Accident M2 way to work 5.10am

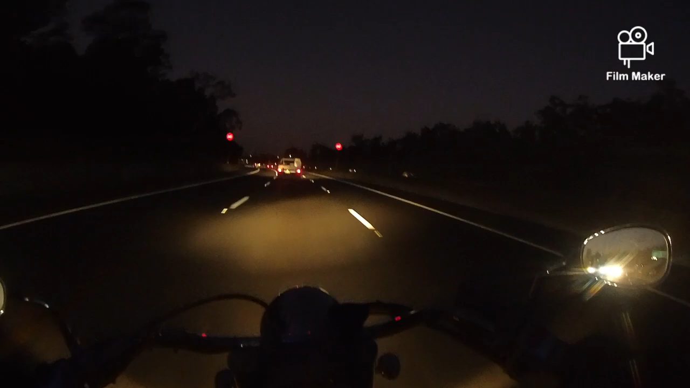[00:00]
Let's have a full tank of fuel Oh, you know Oop, hello, we're all slowing down, are we? Oh, okay Okie dokie, something's going wrong And there's orange flashy lights Okie, we won't move down here
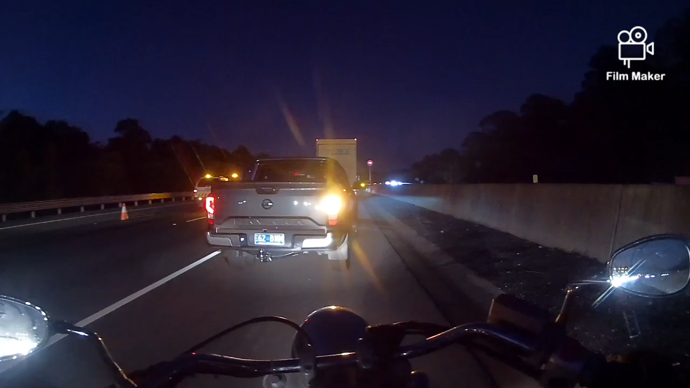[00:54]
Ok, keep rolling guys We don't need to look, we just need to keep going
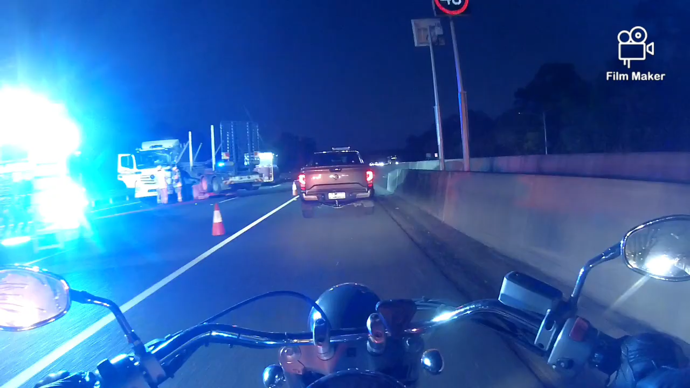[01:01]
Oh, that's definitely not good Oh well, I hope they're okay I'm not hanging around Nothing worse than hanging around at accident site When it's got nothing to do with you All you're doing is causing congestion And making more problems
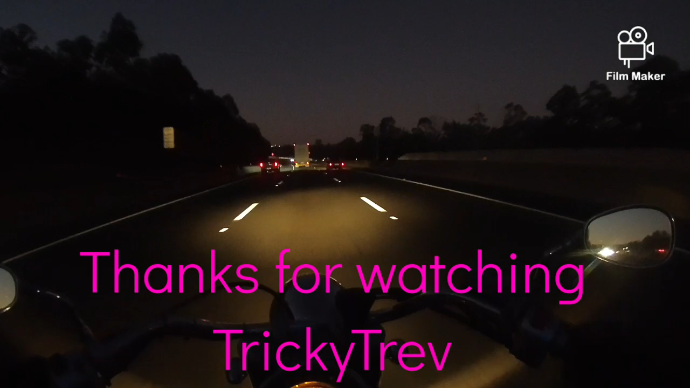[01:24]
Better off getting out of the way Back up to speed and away we go What are we in, fourth?